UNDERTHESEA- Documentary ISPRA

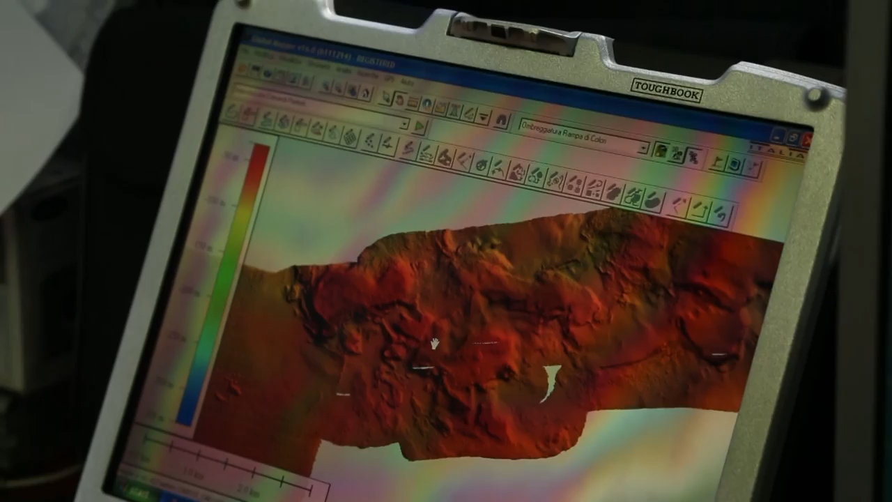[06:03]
ISPRA has led four monitoring and research campaigns with the ASTREA vessel,
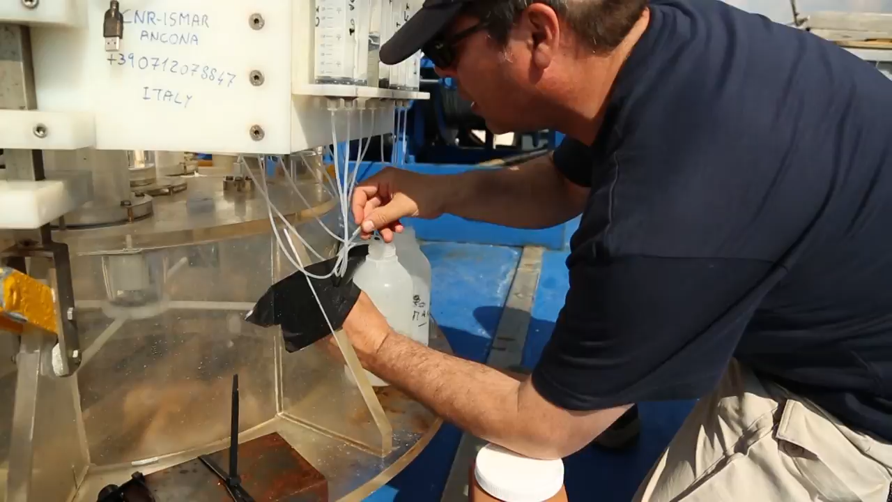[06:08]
which is equipped with the most up-to-date instrumentation for non-invasive undersea investigations.
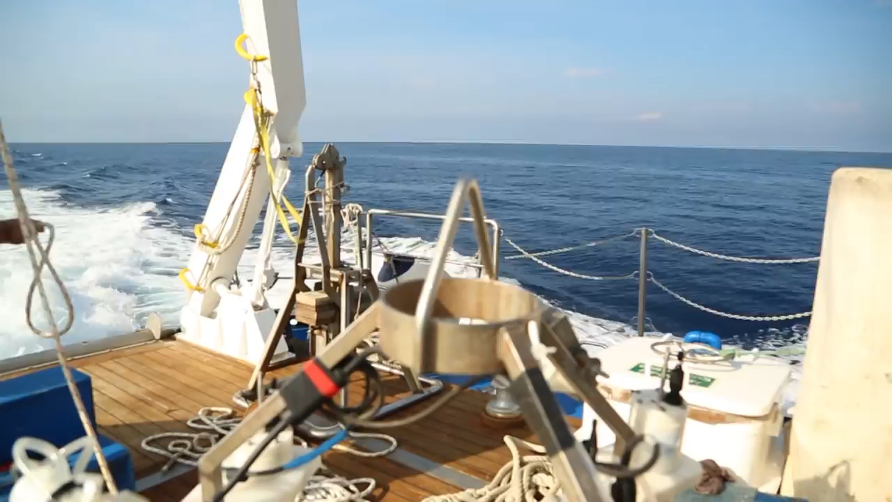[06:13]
Researchers used a multi-beam echo sounder,
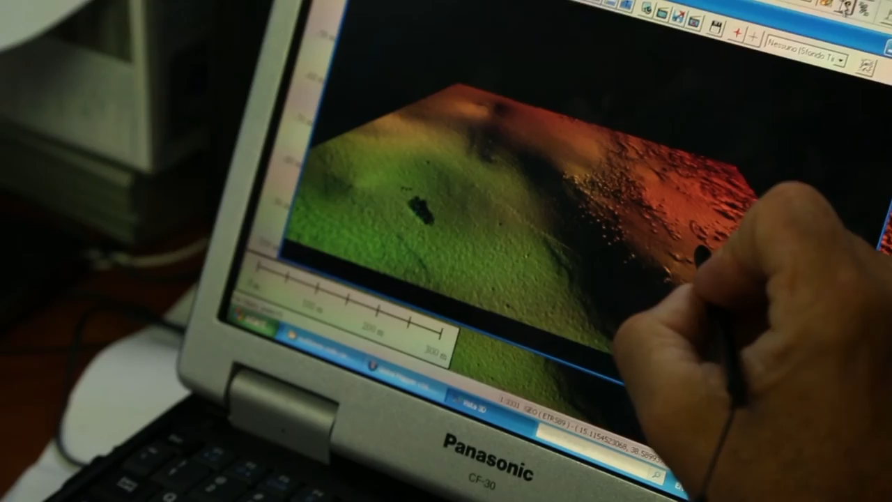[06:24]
able to create extremely accurate tri-dimensional maps of the sea bottom, as well as the ROV,
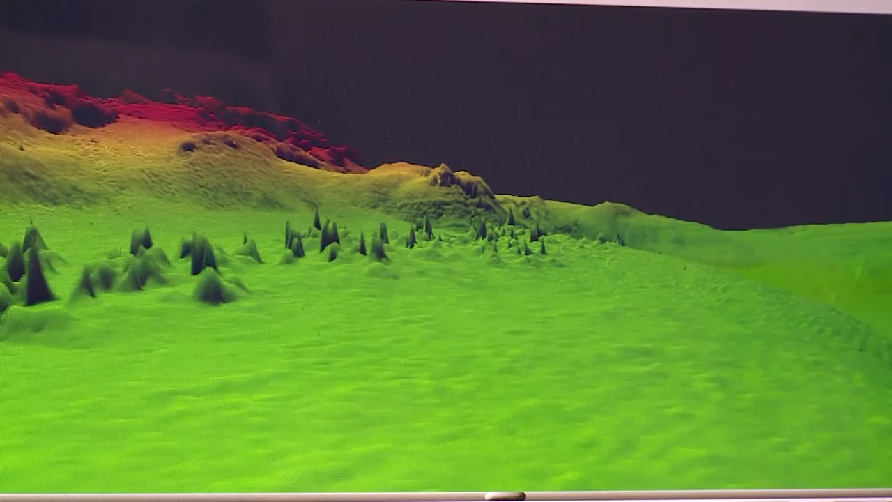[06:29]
a wire-guided robotic vehicle that gathers high-definition images and samples up to a depth of 500 meters.
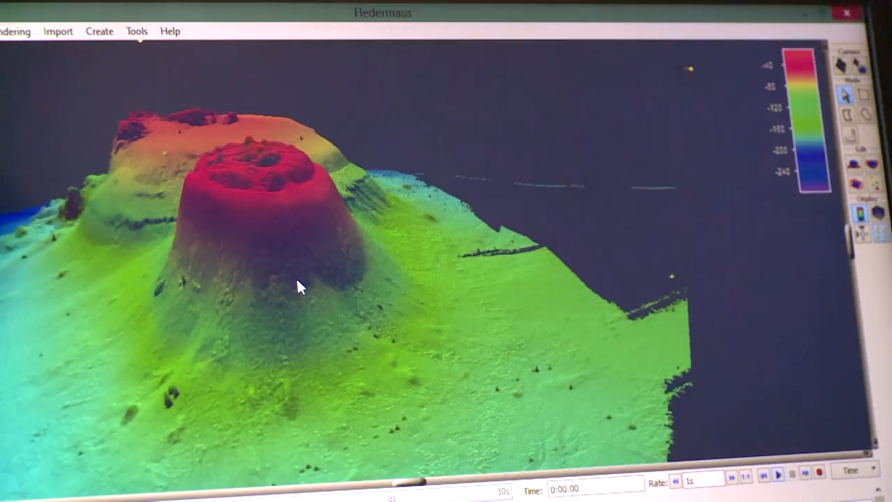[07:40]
the famous island which emerged in 1831 and had re-immersed only six months later.
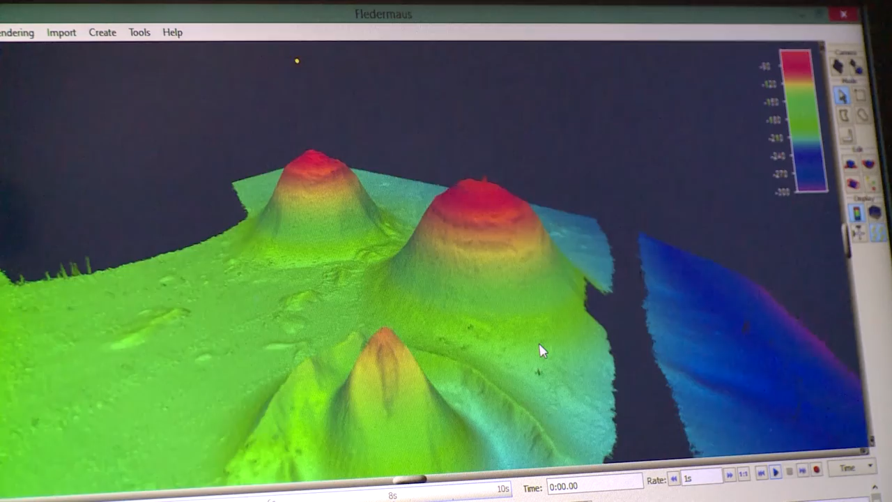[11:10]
all characterized by a rich biodiversity, though different for each one of these.
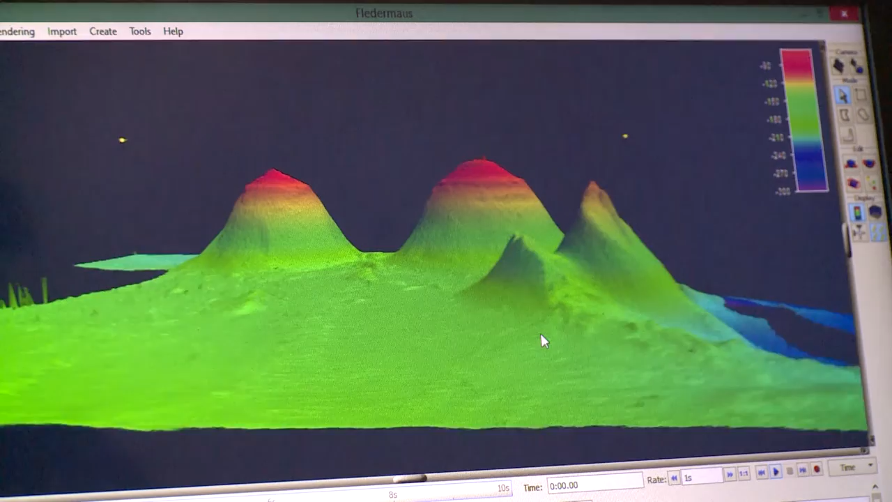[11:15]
The more superficial areas, around 50 to 70 meters, are rich with gorgoniae.
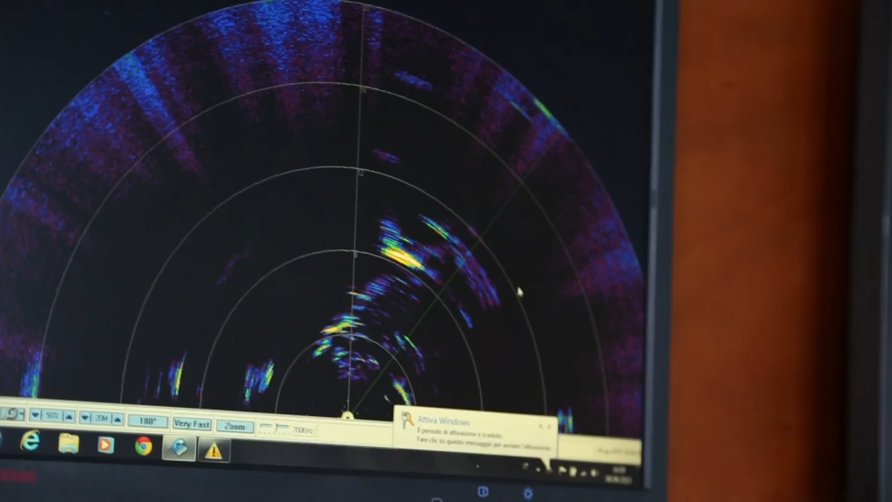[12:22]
The mapping of the banks through multi-beam has been realized, and geomorphological and bionomical georeferenced maps have been obtained.
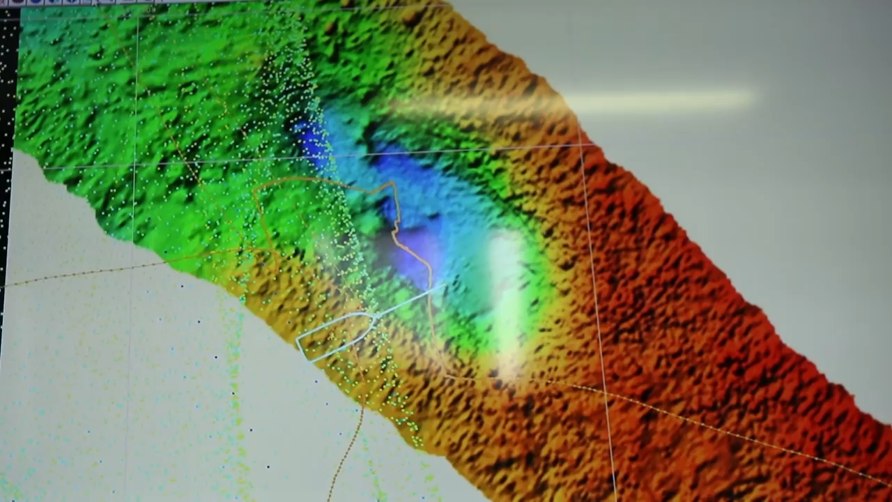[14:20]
generated by the parocystic emissive hydrothermal activity of 2002,
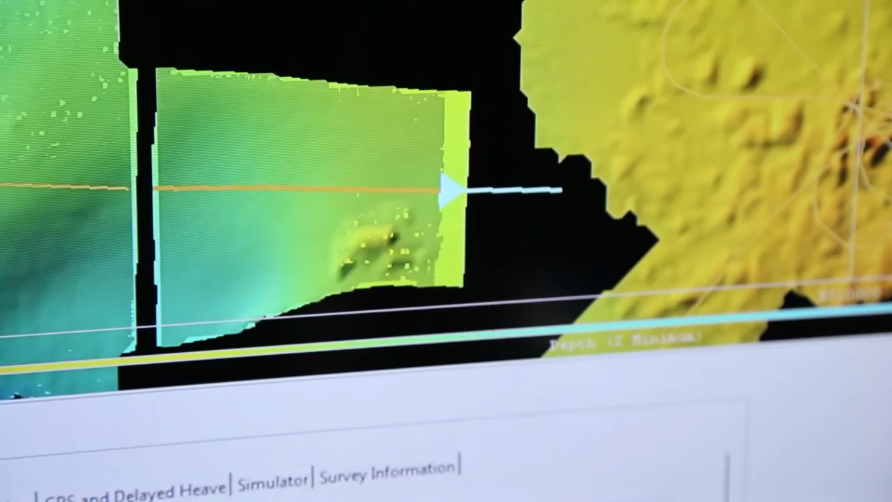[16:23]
This instrument is able to project a number of highly elevated acoustic impulses on the sea bottom,
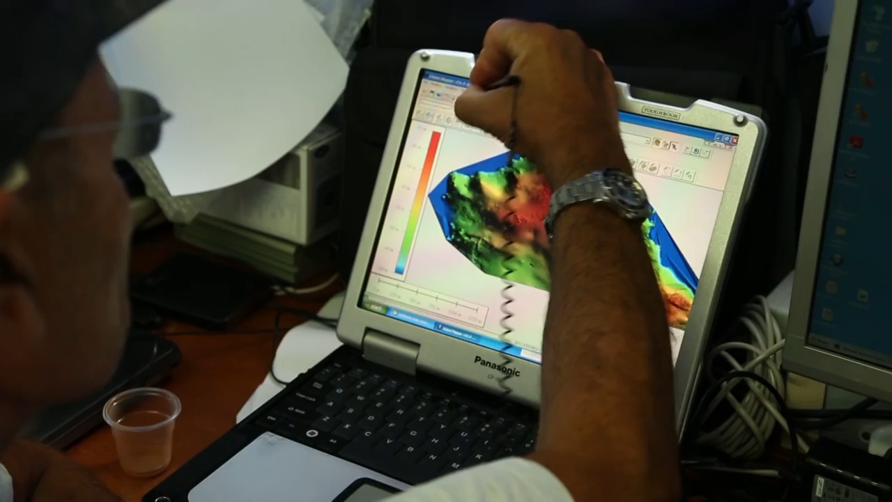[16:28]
measuring the depth in thousands of different points in fractions of a second, also at great distances from the ship.
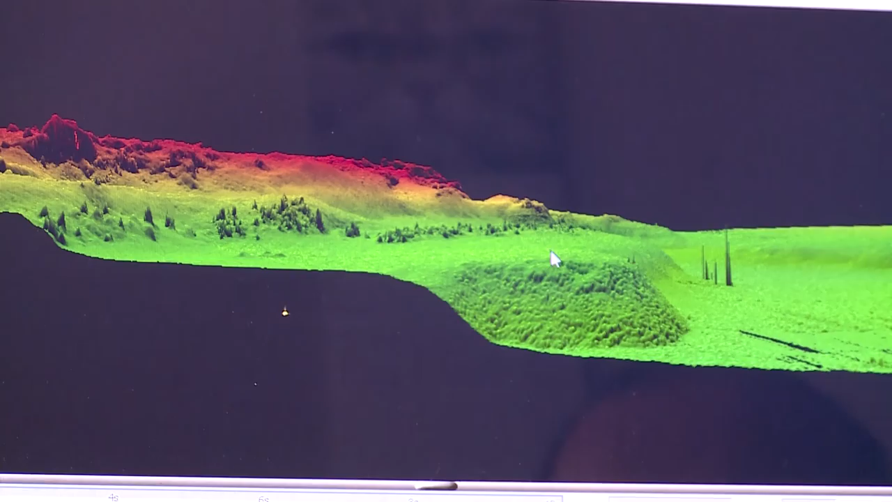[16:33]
Elaborating and analyzing these enormous masses of gathered data,
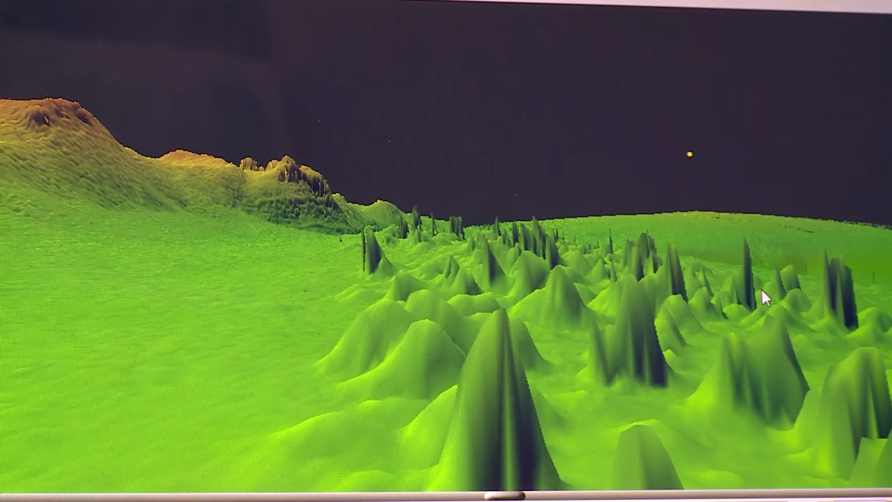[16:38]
it is possible to create extremely accurate three-dimensional maps
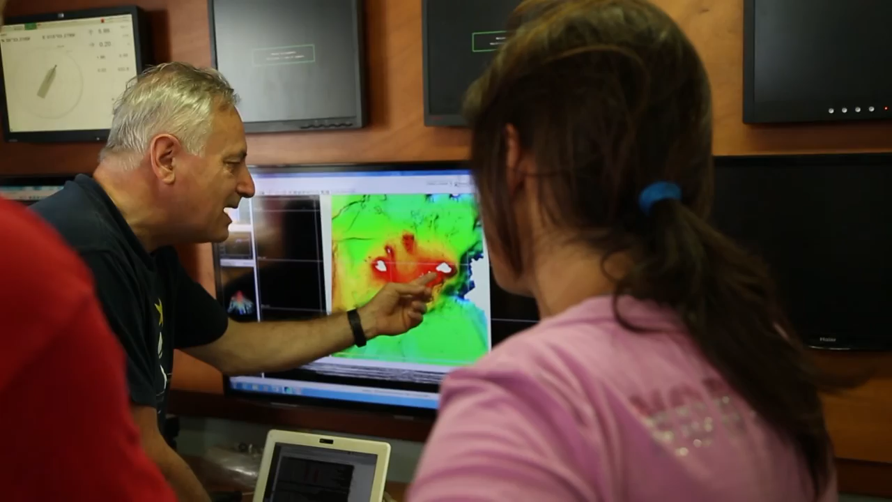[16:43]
and underline the presence of any kind of structure present on the sea bottom,
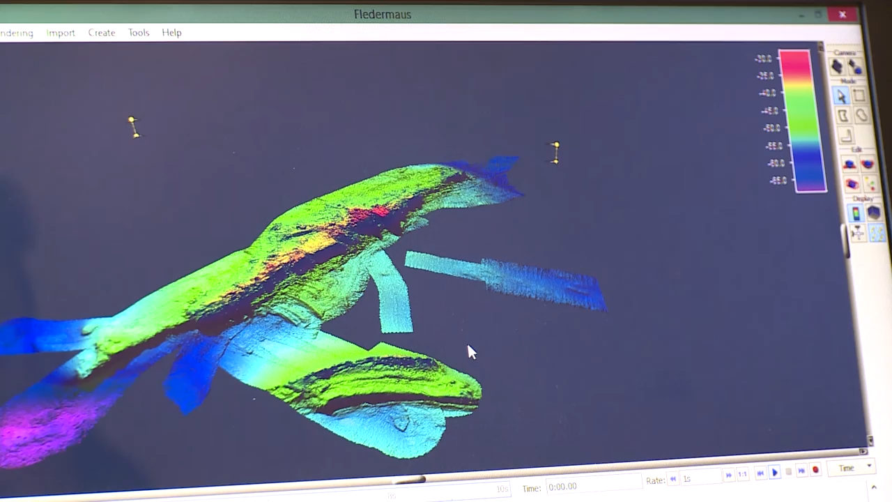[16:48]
such as submerged mountains, rocky sandbanks and even sunken ships.